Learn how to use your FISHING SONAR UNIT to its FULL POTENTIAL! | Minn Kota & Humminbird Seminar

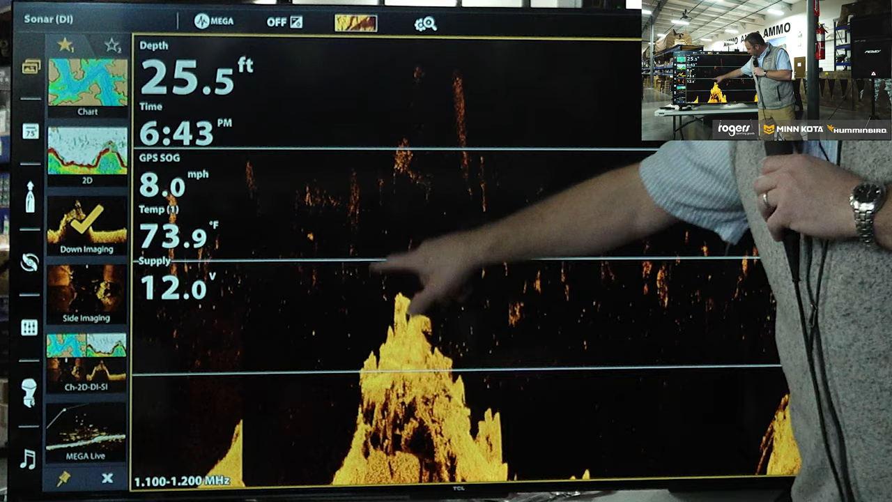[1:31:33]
On screen: depth 25.5 ft, water 73.9°F, speed 8.0 mph
This guy was in 120 feet of water with down imaging, and he had went over a bunch of trees that were sticking up off the bottom. And the unit, because this is the way it works, it lined all those trees up on the bottom of the lake, right? And it was flat. So you see all these trees sticking up right off the bottom in a perfect straight line. Trees don't grow in a straight line. I don't care if they're on the bottom of the lake or anywhere else, right?
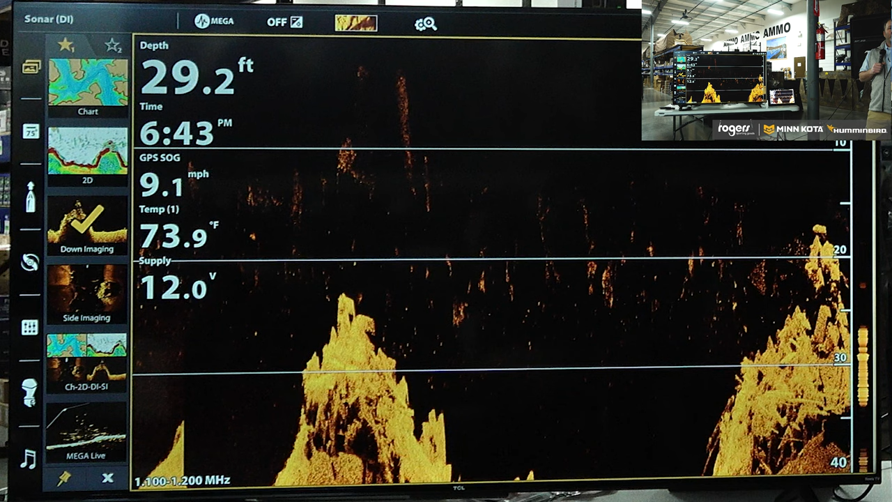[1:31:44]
On screen: depth 29.2 ft, water 73.9°F, speed 9.1 mph
So one of the disadvantages to down imaging, or one of the things you just got to know and kind of think about is, and this is an extreme example, but when he was in 120 feet of water and he saw all these trees that were underneath of him, in down imaging, we take all those trees and we line them up into a straight row. So if you would have marked a waypoint with down imaging, and now I can show you here, doesn't matter where I touch. If I touch the top of this rock pile and I mark a waypoint, waypoint 19, close.
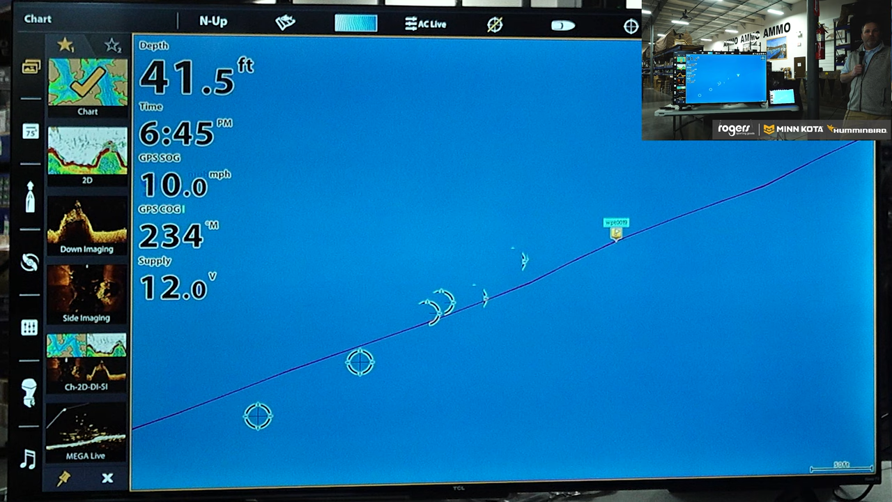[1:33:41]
On screen: depth 41.5 ft, speed 10.0 mph
In down imaging, if you mark a waypoint, it's always going to put that waypoint in the path line or the line of the boat path. With side imaging, you're able to move that cursor right and left and mark a waypoint where the actual piece of structure is or whatever it is you're looking for. Any other questions? We're at an hour and a half and I don't want to take up any more time. I'll be happy to stand here and answer more questions, show you more stuff on the units. But, I mean, we've well went over our time and I could stand up here all day. So, with that, yes, sir.
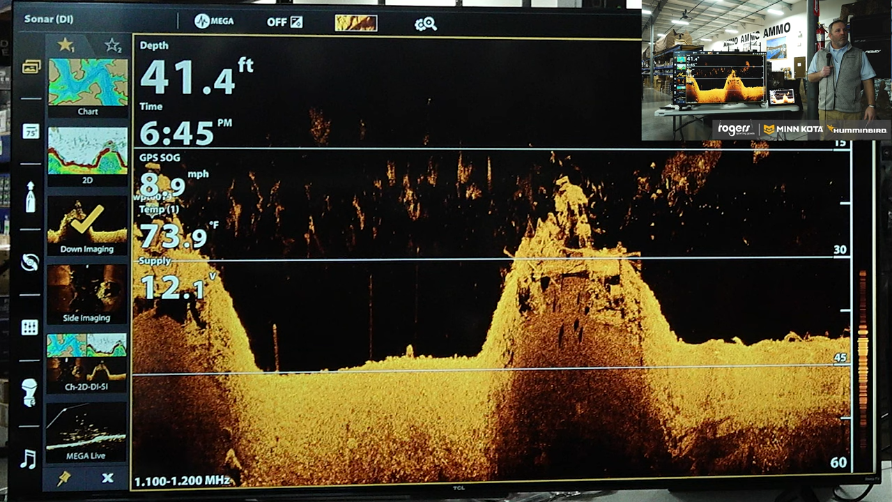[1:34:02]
On screen: depth 41.4 ft, water 73.9°F
Mark that a waypoint and not do the whole thing. I'm still working off 1996 technology from a long ago. So can you go down and then take a point on the side screen,
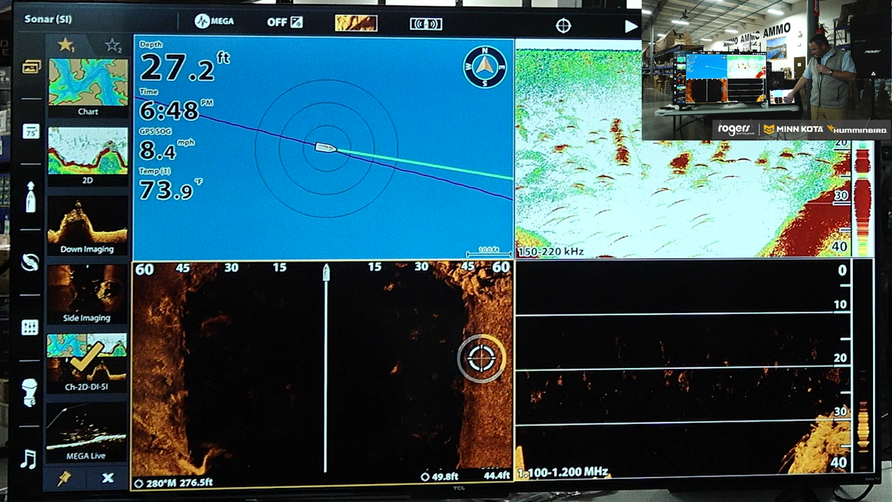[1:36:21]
On screen: depth 27.2 ft, water 73.9°F, speed 8.4 mph
So even if I have all four screens pulled up here like I do on this Apex unit, if I have the side imaging screen down there is the one that is currently kind of active. It's got a, I don't know if you can see it, but it's got a little yellow frame around it. I can take and mark, and I can mark a waypoint on that screen and it be accurate, right, to where my finger touched right there. But the same rules apply if I'm in down imaging or 2D sonar or whatever. And one of the advantages, but with our touchscreen units, I can take two fingers and touch them, and I can bring down imaging up into full screen. I can look at it and say, hey, that's something I want to fish or not.
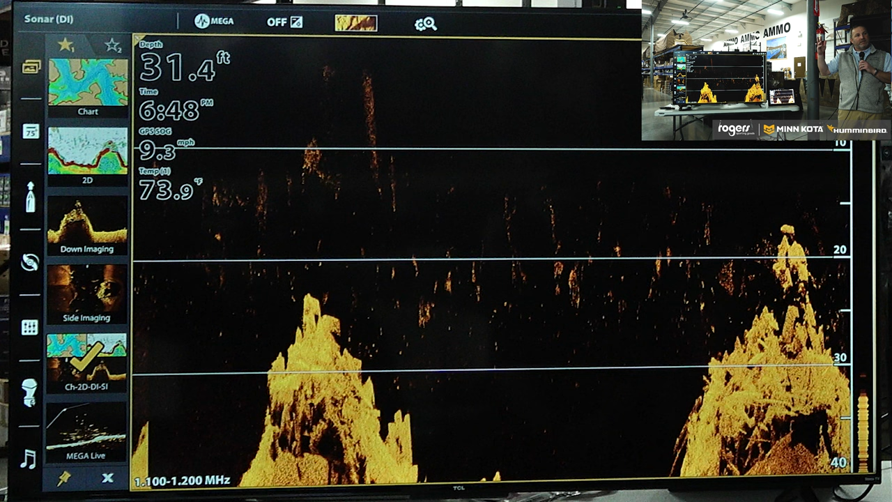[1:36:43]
On screen: depth 31.4 ft, water 73.9°F, speed 9.3 mph
And then when I get done, I just touch my screen with two fingers, and it puts it away, and it brings back my four-pane view. But the only sonar that you can mark a waypoint directionally with is side imaging or 360. Both 2D sonar and down imaging are going to mark that waypoint directly underneath the boat,
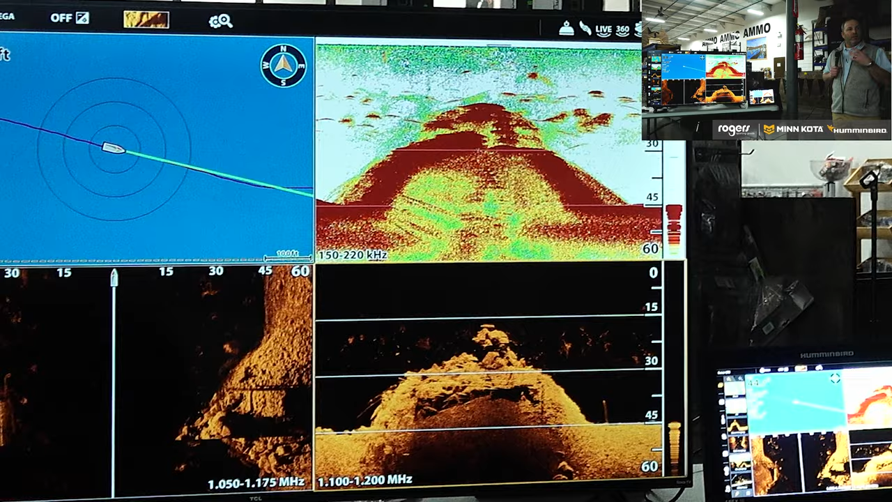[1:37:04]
because we lose that ability with those sonars to orient stuff right and left. Like, you're always going to lose one dimension. It's just the physics of it. The odds of you running strictly down imaging is probably pretty slim to none. Yeah. Because it really does compress it.
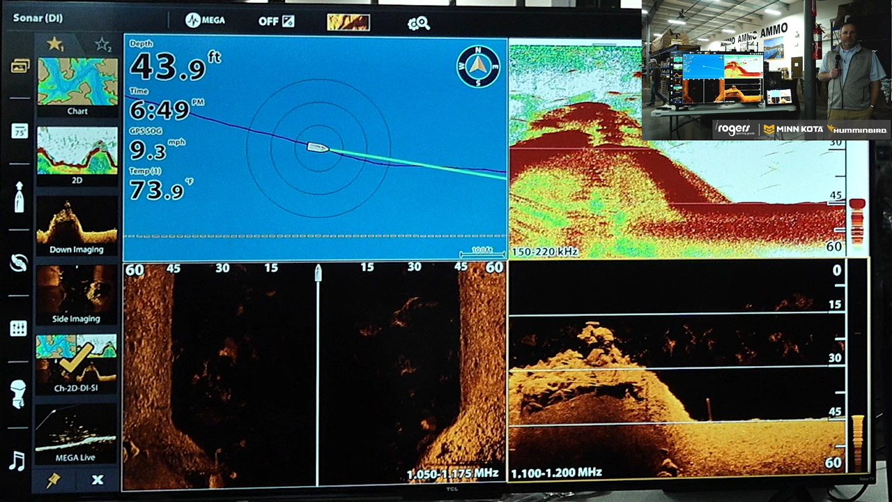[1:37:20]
On screen: depth 43.9 ft, water 73.9°F
Just say, you know, he's used that beam as the example, where you're doing like a 45-degree sweep all the way through. It's just compressing it all into that one flat. Yeah. Yeah, you're trying to take in a large area and just you've got yeah.
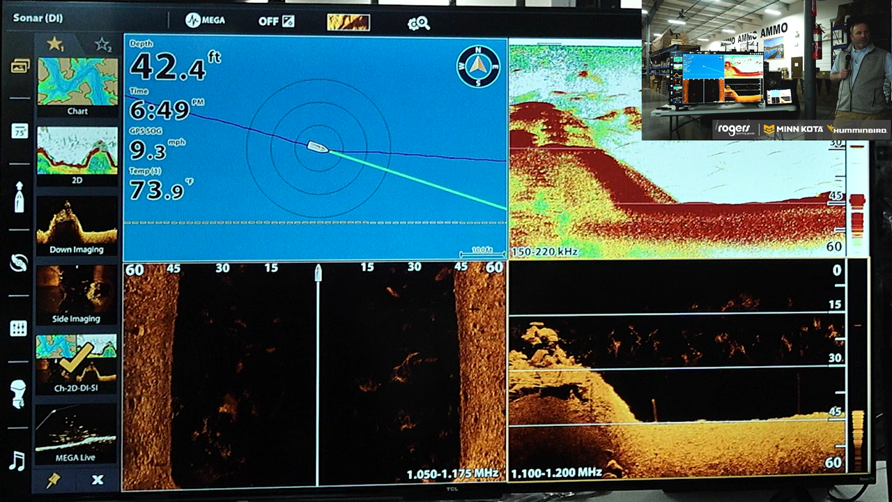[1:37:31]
On screen: depth 42.4 ft, water 73.9°F, speed 9.3 mph
to cast fish 10 feet off of that side, and you'd never know yeah. beneficial in that sense of while you've got the down imaging, you've got the side imaging, but then you've got, actually one of the guys last year was running, you know, he had a, I don't know what version his was, but that he was running a live sonar independent. Separate and so kind of, there. It doesn't matter what sonar we're talking about, there's advantages and disadvantages to all of them.